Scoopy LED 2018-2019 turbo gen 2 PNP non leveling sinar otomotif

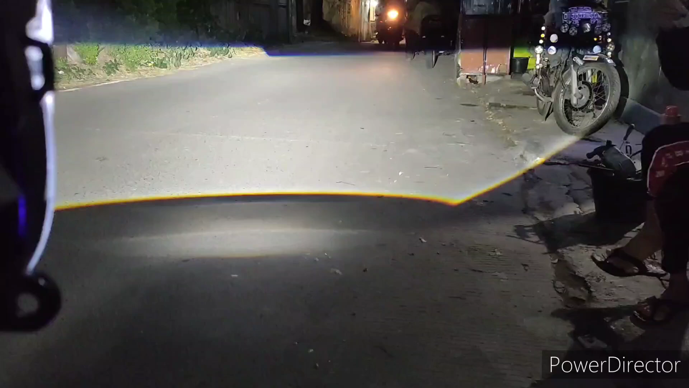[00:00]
sebentar ada yang lewat lagi ya nih ah cahaya jauh wuah ntar kurang terlihat cahaya dekat ya maaf ya saya
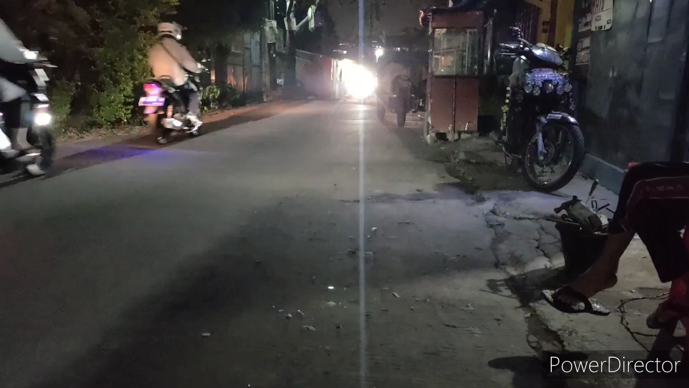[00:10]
fokus di cahaya soalnya ntar ini malah coplo kabelnya ketarik lagi sebentar
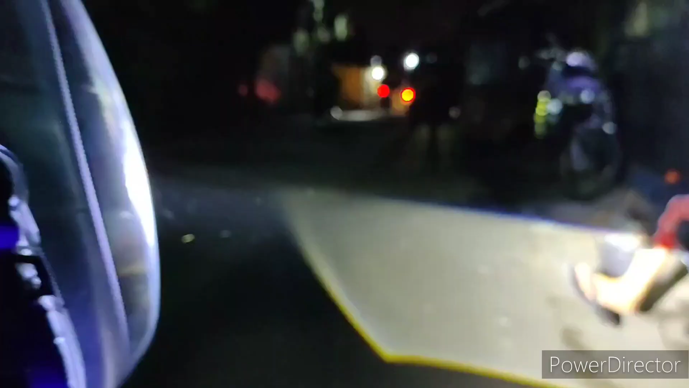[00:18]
nah udah nih kabelnya udah ditempelin saya malah fokus di cahaya oke ya ini cahaya dekat coba kita lihat kembali tuh cahaya jauh sebentar ada yang lewat lagi soalnya silonya luar biasa ya
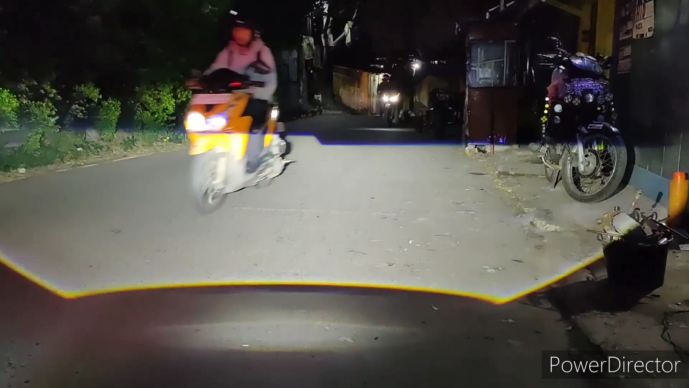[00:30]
kalau lampu jauhnya kalau ini enggak nah ini dia